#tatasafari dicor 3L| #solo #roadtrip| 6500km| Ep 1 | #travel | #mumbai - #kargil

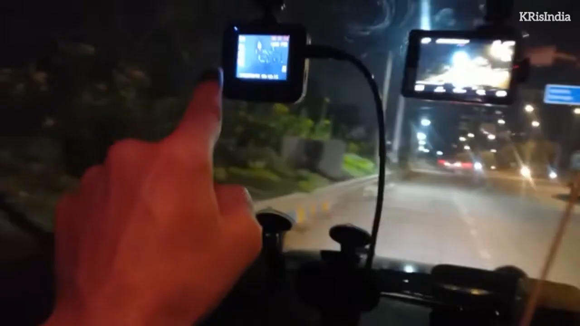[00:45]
as of now so guys this is my dashcam you can see it's already recording there
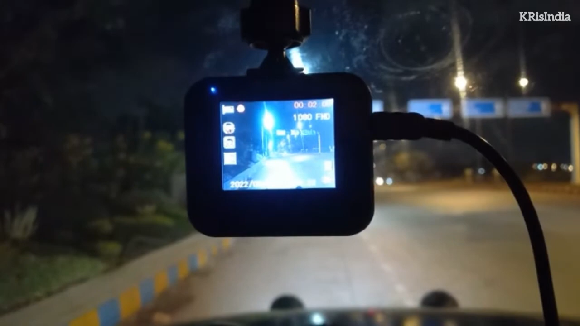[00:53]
two minutes and this will be the action camera which I'll be using to shoot along the way so as I said my first stop will be or rather the first
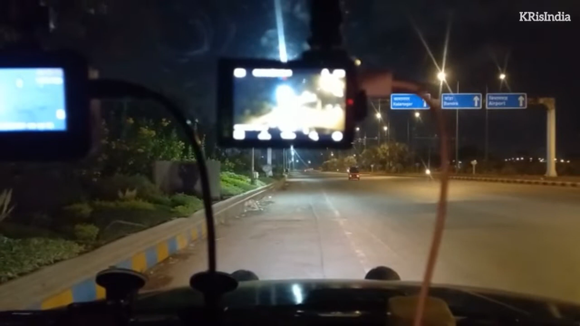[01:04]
power I will keep an update is when I cross the Dysart Olnaka
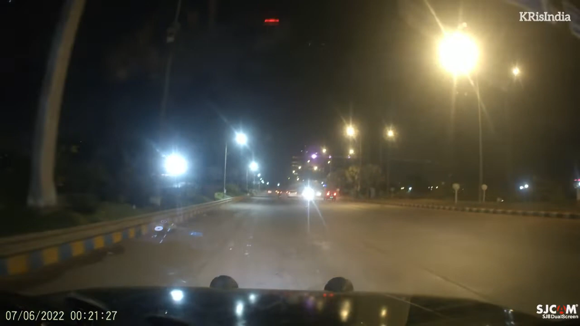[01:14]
so this is the Bandra reclamation flyover and just started moving traffic seems to be a minimal thankfully and temperature outside temperature is 26 degrees so let's see I'm gonna be driving as much as I can right now GPS is telling me that it's almost 20 hours from Mumbai to Jaipur
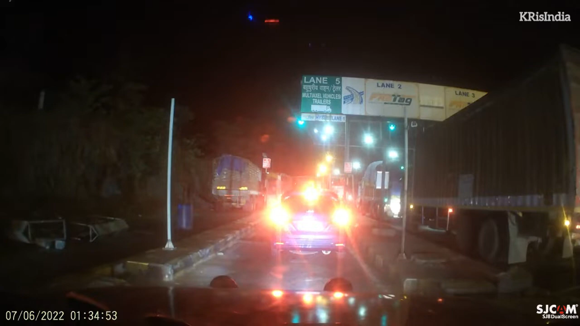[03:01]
so time check it's 134 am 7th June and I've just reached the Virar check Naka doing
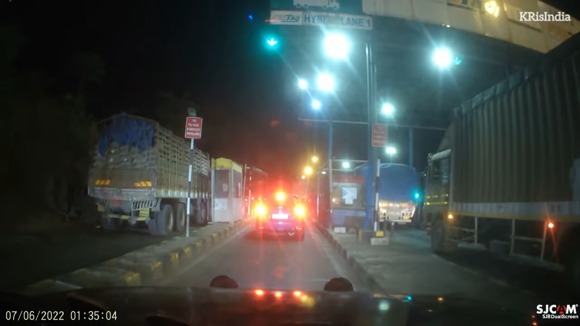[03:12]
decent speed there's a lot of heavy traffic on the road erratic car traffic truck traffic and it's not these big trucks are not giving way to smaller vehicles so it's a difficult experience to drive manoeuvring between these heavy trucks on both sides they are literally blocking all lanes of the highway so you know keeping a constant speed of around 70 80 is also difficult so I
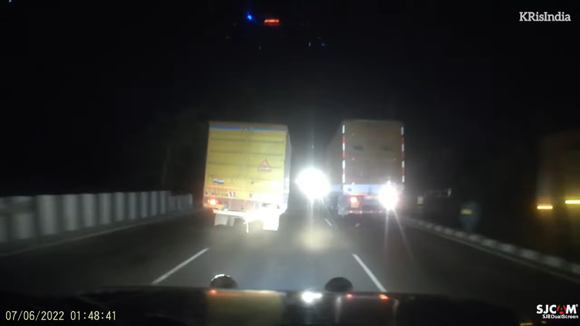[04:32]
of a bit easier to drive with they are yellow light halogen so they will cut through fog
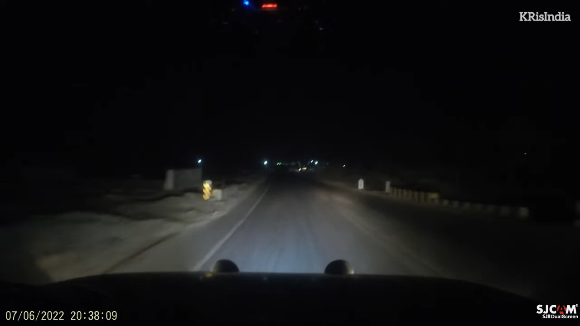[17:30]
the last bit of last stretch to Jaipur has been really tiring and draining lot of diversions I can't even say the roads are bad there are no roads in some places and two way traffic just makes everything that much more difficult I got another